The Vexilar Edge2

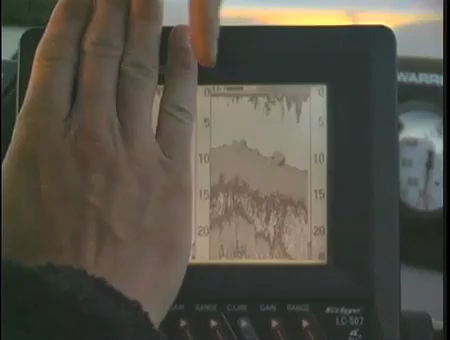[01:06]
is what I used to see however with vexlar's technology with the edge
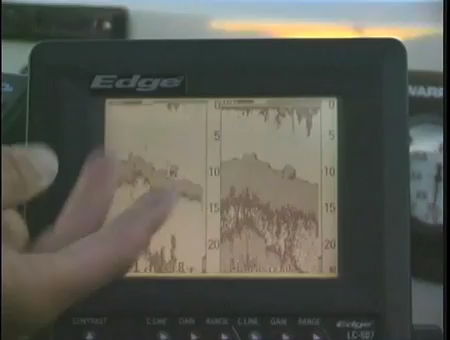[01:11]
you've got a sonar that's two units in one one being a wide cone angle
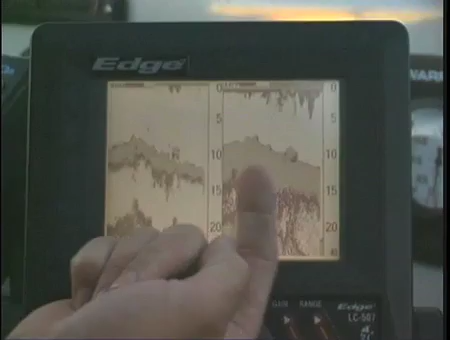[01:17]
and two you've got a narrow cone angle so here I can
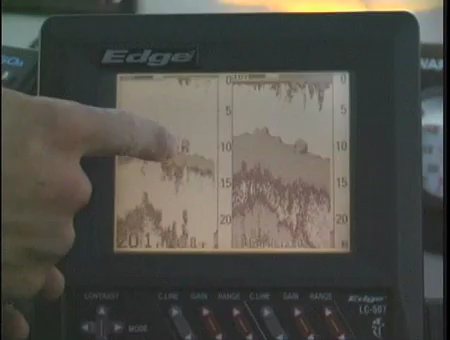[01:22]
see a fish there I'm not sure that could be structure could be fish I'm not sure there
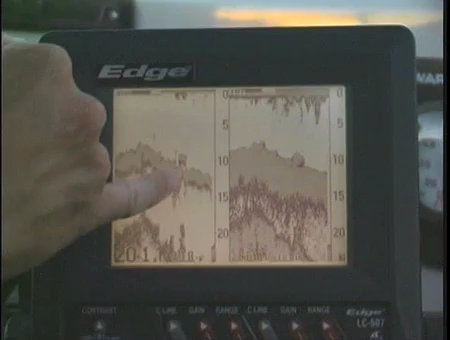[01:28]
is a fish now with this application target target fishing if I don't see anything on
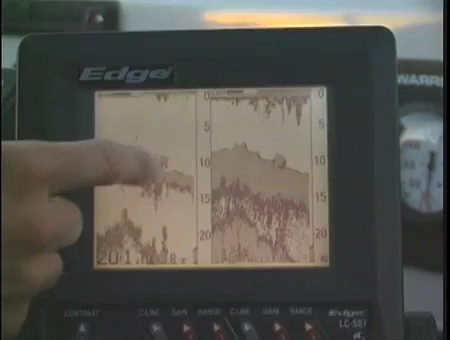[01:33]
this screen I do over here I know that the fish is not below me but however when I see the fish on this screen get ready they're right below you so the goal is to position the boat so your bait is over the
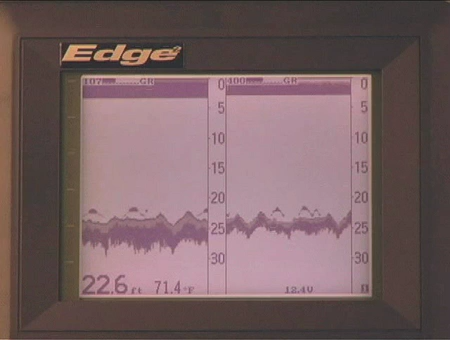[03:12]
On screen: depth 22.6 ft, water 71.4°F
one for trolling and one for fishing over structure you can set up a mode simply by pressing the right or left button to get you to the mode you want to set notice the mode number displayed here
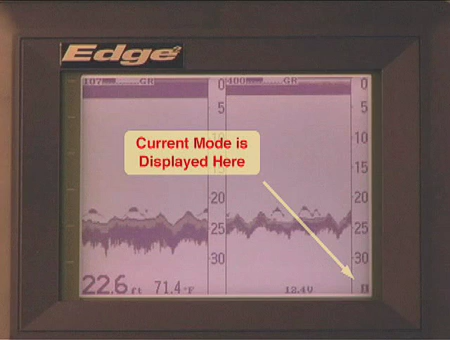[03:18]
On screen: depth 22.6 ft, water 71.4°F
when the mode you want is shown you can change any of the menu items and
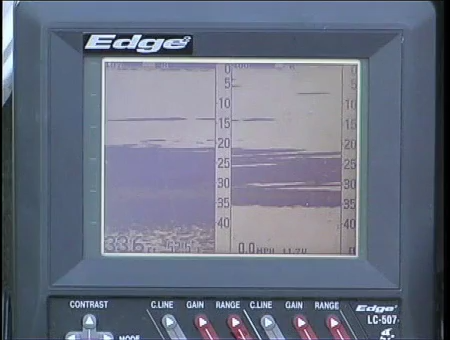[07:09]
And the Edge will put you right on them and you'll be able to have some success. Good luck. And now, introducing the next generation of the Edge series, the Edge 3.
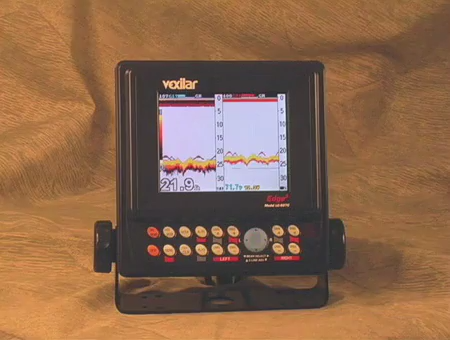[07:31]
The Edge 3 has a brilliant color TFT display and offers an enhanced feature set, including an incredible overlay feature that shows what is on both cones on a single display. It has multiple zoom modes,
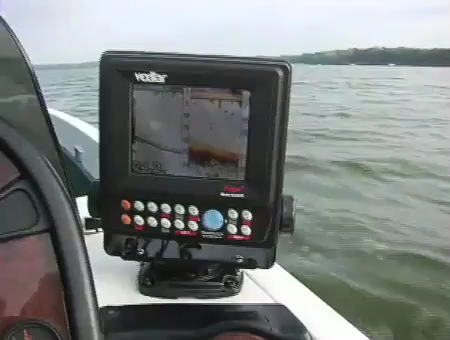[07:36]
four pre-settable user modes, and a new favorite feature key that lets you have one-touch access to your most-used menu item.
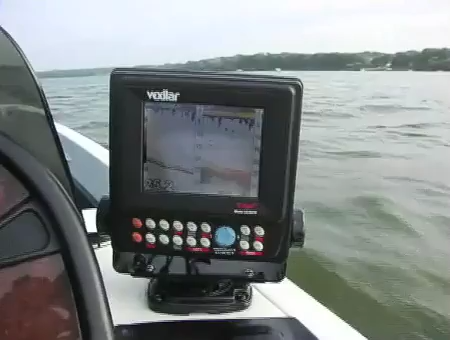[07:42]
The Edge 3. More control. More information. Only serious fishermen need apply.